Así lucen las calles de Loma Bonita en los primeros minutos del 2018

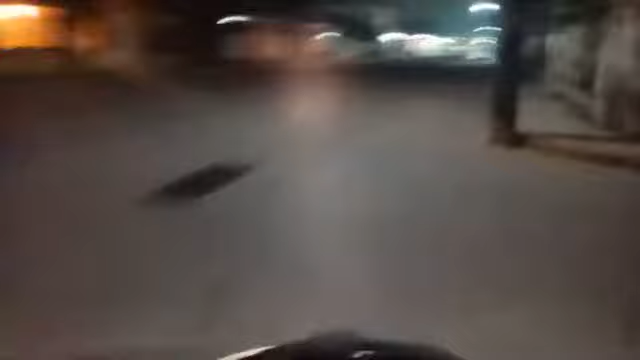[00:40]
a recorrer un par de una partecita de este centro feliz año 2019 a todos los que nos ven a los seguidores que siempre están al pendiente de las transmisiones en vivo del periódico el piñero de la cuenca me encuentro transmitiendo totalmente en vivo sobre la calle 16 ya vamos a llegar a sobre la 16 de septiembre esquina mire cómo podemos apreciar ahí vemos un viejo que se está quemando en aquel lugar